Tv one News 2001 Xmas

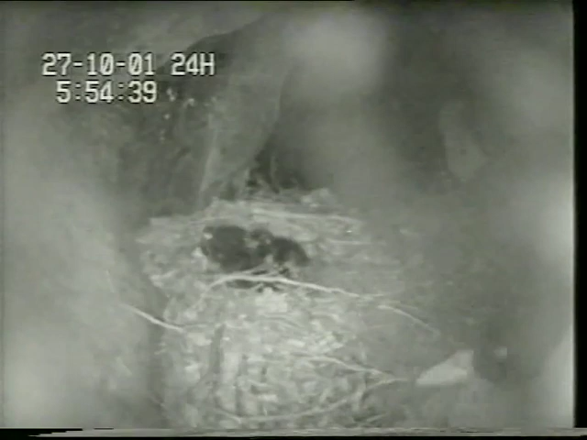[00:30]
They've been closely monitored since birth.
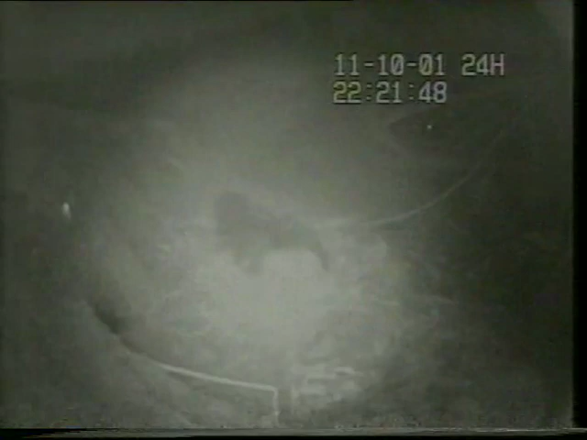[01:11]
as these nest camp pictures show they still are.
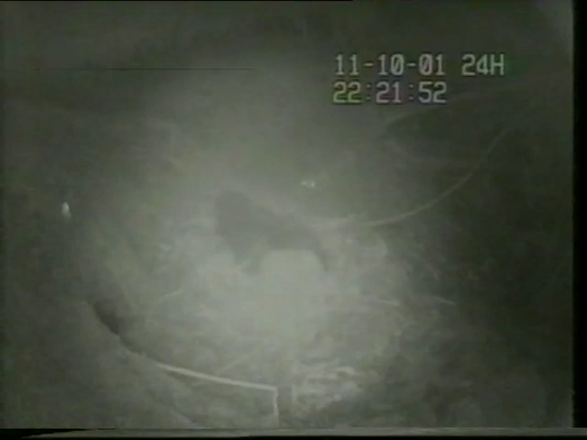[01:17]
The nesting blue duck outside the Clinton valley trapping control zone is killed in a ferocious attack.